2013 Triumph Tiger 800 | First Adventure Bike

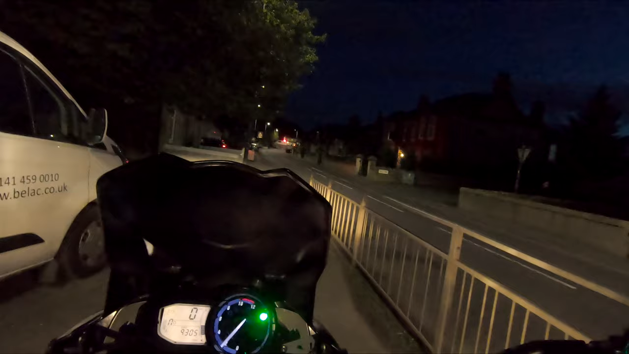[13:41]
Just to see how it does in the dark
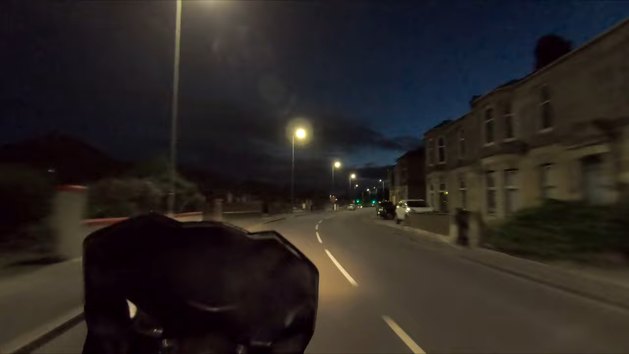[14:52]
This will change everything This will change everything So that's a good few wheels out Chucked it in the back roads I've done some waterway I've done some town riding
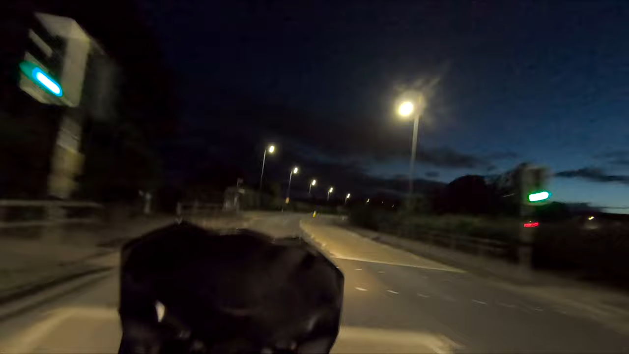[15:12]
The lights are fantastic on it